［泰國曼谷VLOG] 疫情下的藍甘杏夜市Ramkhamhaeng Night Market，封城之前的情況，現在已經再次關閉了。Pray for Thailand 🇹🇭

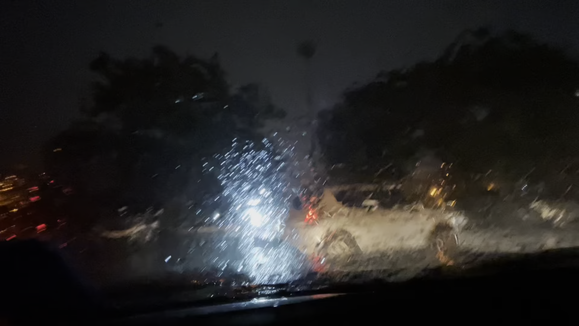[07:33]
我們真的很幸運剛剛走完夜市你看現在一出來那些雨多大